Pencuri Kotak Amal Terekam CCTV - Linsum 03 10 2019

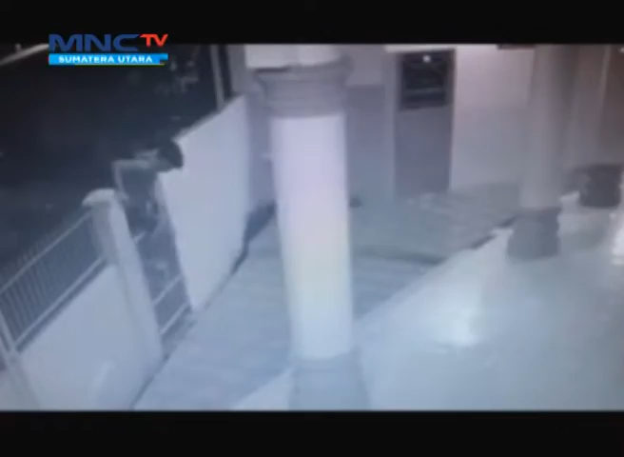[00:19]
Pemirsa aksi pencurian kotak amal kembali terjadi di salah satu masjid yang ada di kota Pematang Siantar.
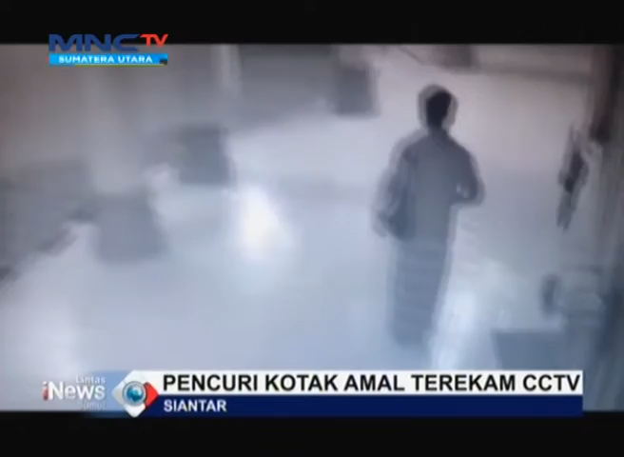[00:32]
Dalam melakukan aksinya, pelaku yang tampak menggunakan celana pendek masuk ke areal masjid dengan cara melompat pagar yang terkunci.
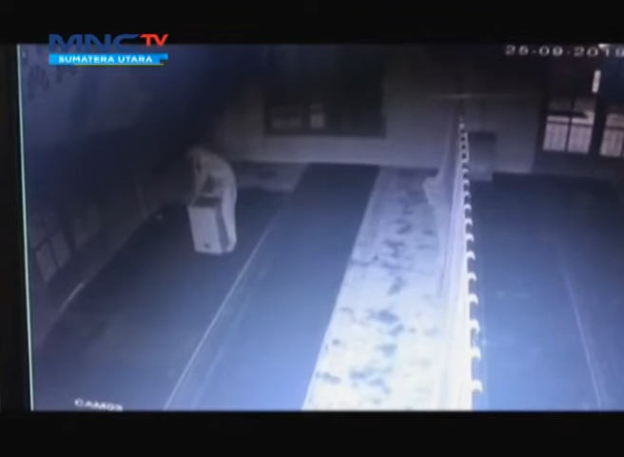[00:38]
Pelaku lalu masuk ke dalam masjid dengan cara berpura-pura handak sholat sambil membawa sarung.